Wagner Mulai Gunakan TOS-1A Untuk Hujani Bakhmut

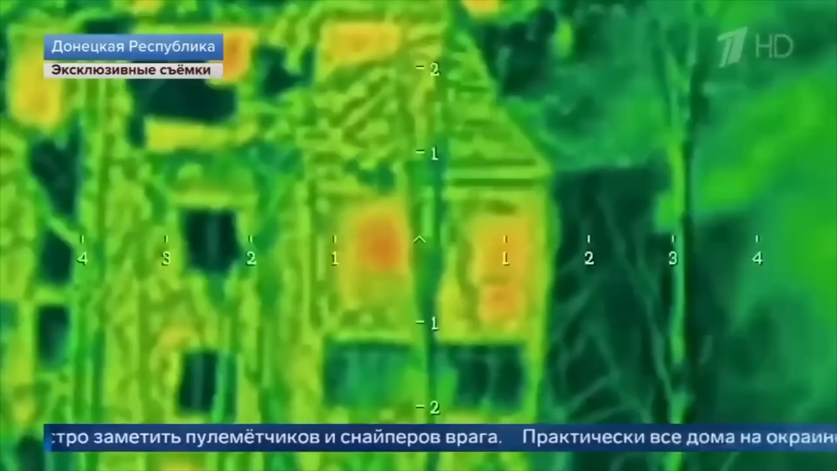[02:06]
Ketika panas dari tubuh pasukan Ukraina terdeteksi di jendela gedung-gedung yang runtuh itu... ...maka pasukan Wagner pun segera menghancurkannya.